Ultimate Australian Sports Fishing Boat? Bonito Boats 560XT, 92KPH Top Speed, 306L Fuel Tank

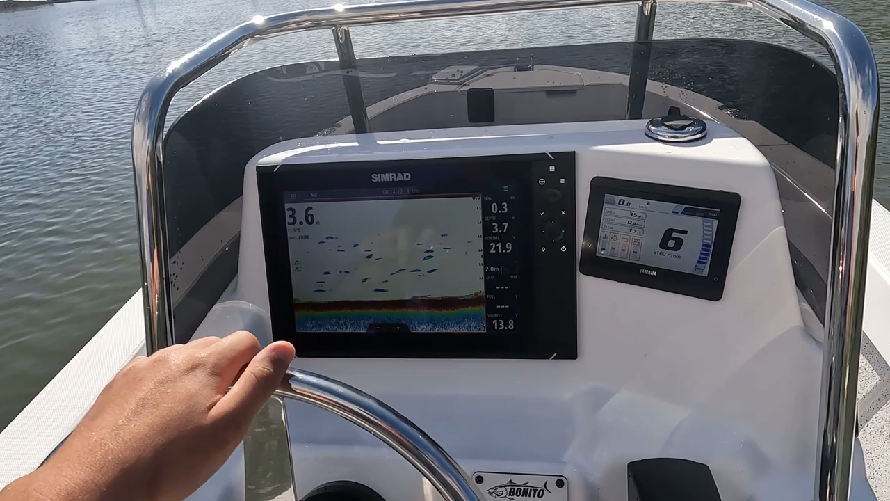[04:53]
Show you the console. So this is the large console.
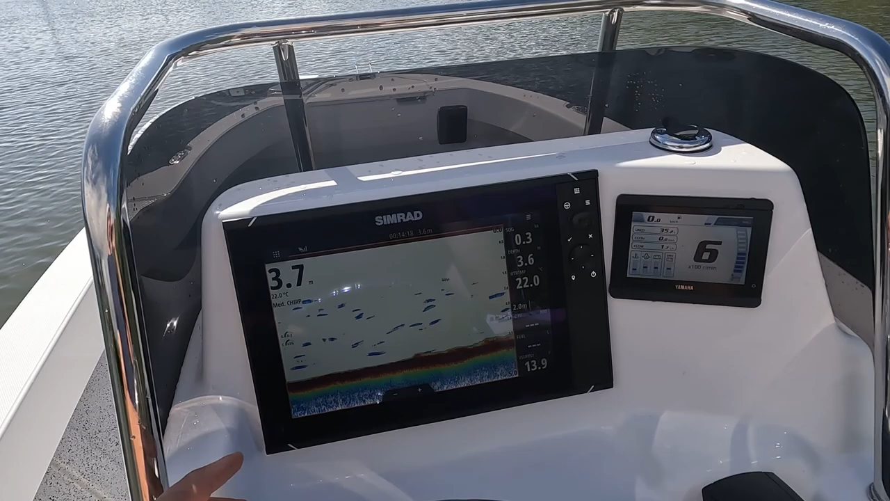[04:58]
Got a 12 inch sim rad mounted here, Yamaha LC5 gauge, binnacle control,